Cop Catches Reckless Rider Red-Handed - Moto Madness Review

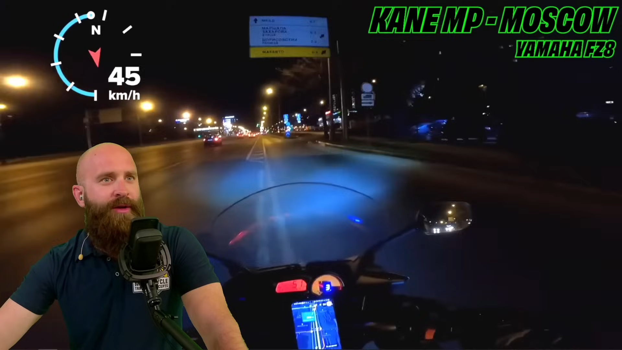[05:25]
Watch out for anybody coming up behind us. We're going to go ahead and turn. Is that road surface hazard? A little bit. Not too bad. Good job with the slow speed. That's exactly why I use the quad lock, having it right here so I can see the GPS. Okay, we got a red light. Orange stage. Oh, somebody coming out of nowhere. Michael Lawton.